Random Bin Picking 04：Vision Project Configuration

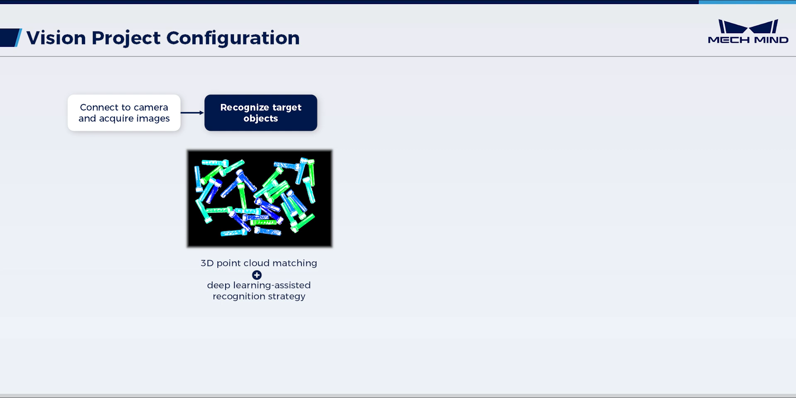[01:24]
Then, further adjust the object poses as the actual scenario requires.
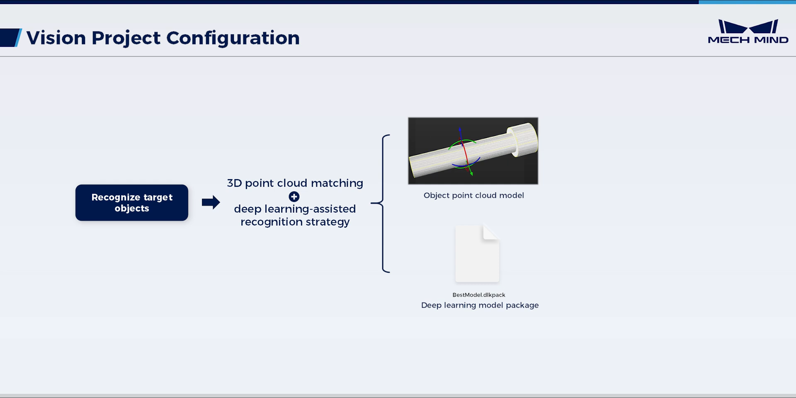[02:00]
The object model here is generated from an object STL model, so prepare the STL model also in advance. Once these preparations are completed, it's time to configure the project specifically.
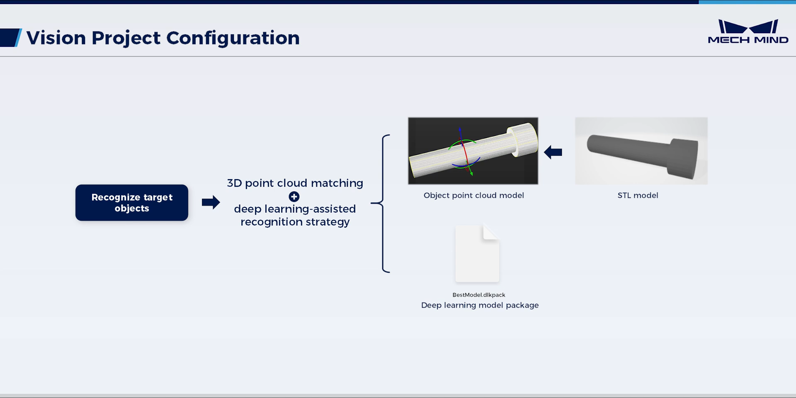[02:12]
Open MechVision. Select Create from Solution Library.
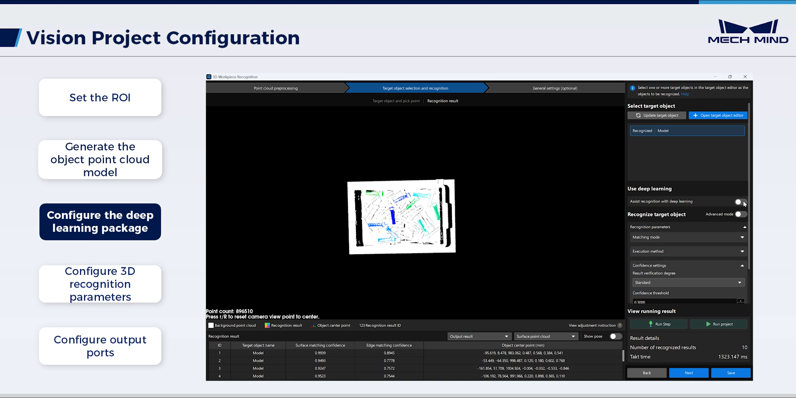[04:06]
Next, configure the Deep Learning Model package to assist recognition. Import the previously trained package.
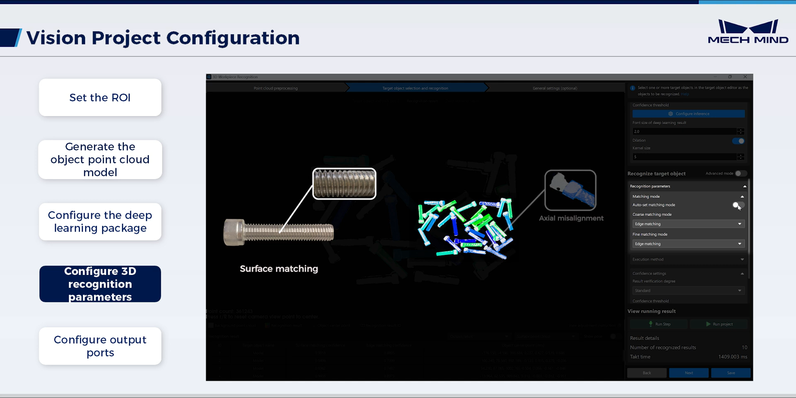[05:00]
Meanwhile, it's important to use edge features to address axial misalignment issues while improving matching speed. Thus, use edge matching for the coarse matching mode. Run the step to see the recognition result changes.
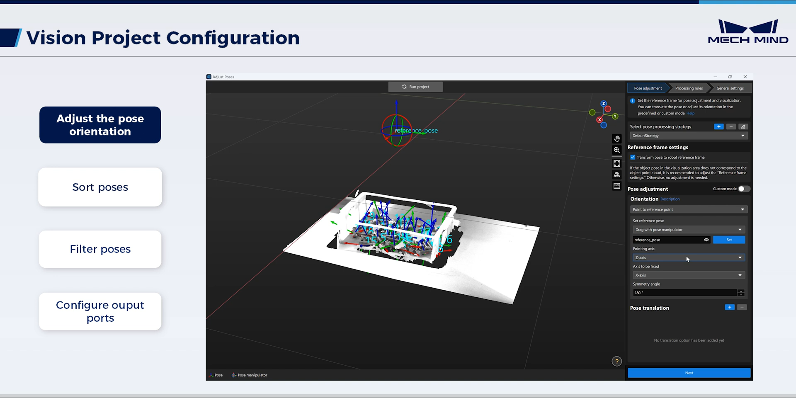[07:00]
Configure pointing axis and axis to be fixed as needed. Adjust symmetry angle to orient the object poses as closely as possible towards the reference pose. Next, set the pose sorting. Here, to pick objects with higher heights first, the poses should be sorted by height in descending order. Thus, select sort by XYZ value of pose. Set the two as Z-coordinate and Descending, respectively.
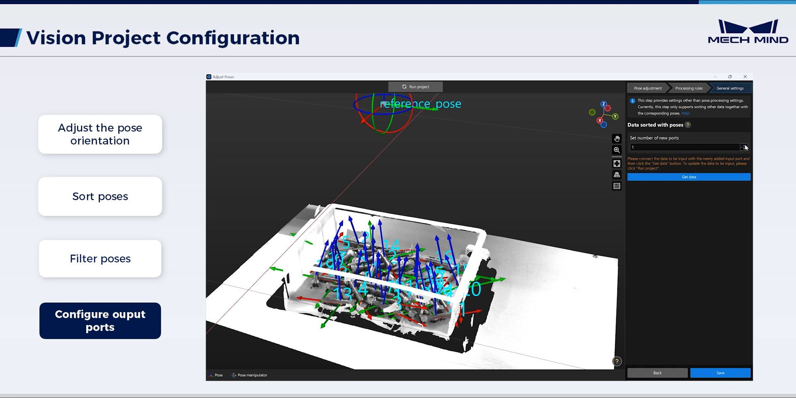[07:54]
Just keep the default here. Proceed with filtering out poses out of 3D ROI. Set the number of new ports to 1 for outputting objects' names matched with sorted poses. This facilitates subsequent collision detection.
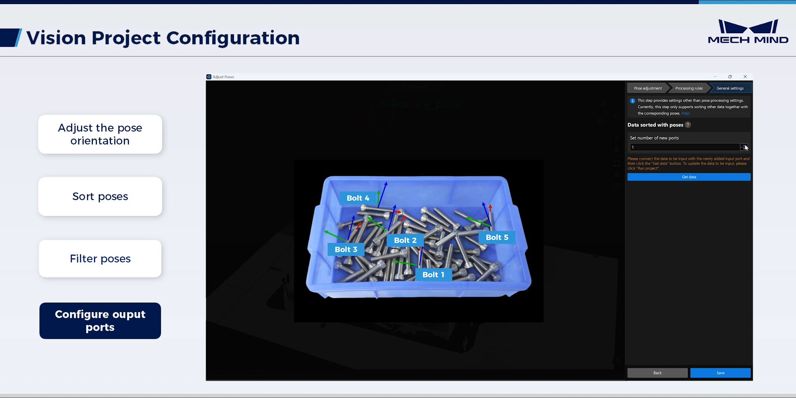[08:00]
Navigate to the project interface. It can be seen that the Adjust Poses V2 step has additional input and output ports for receiving and outputting the object names.
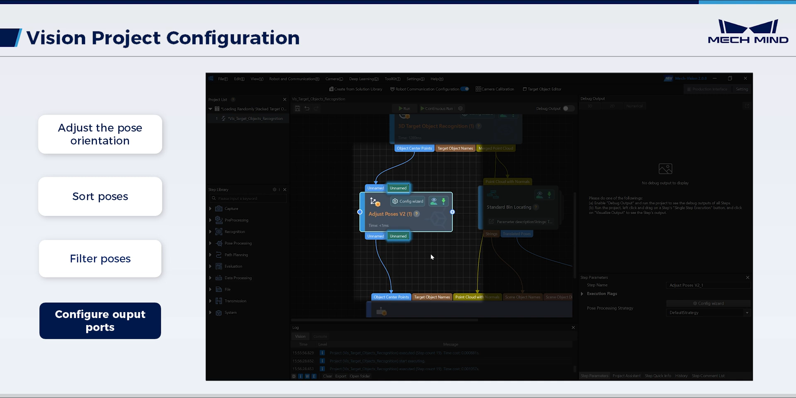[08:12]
Connect the ports. Return to the pose adjustment interface. Click Get Data. The above are all configurations for adjusting the object poses.
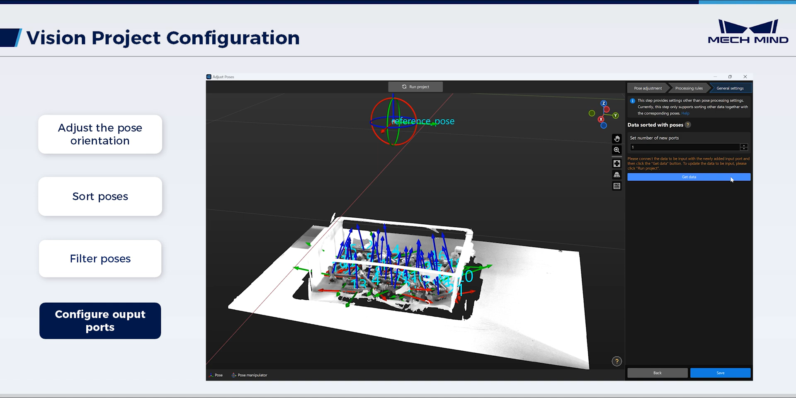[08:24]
Finally, select Standard Bin Locating. This step is to recognize and locate the bin.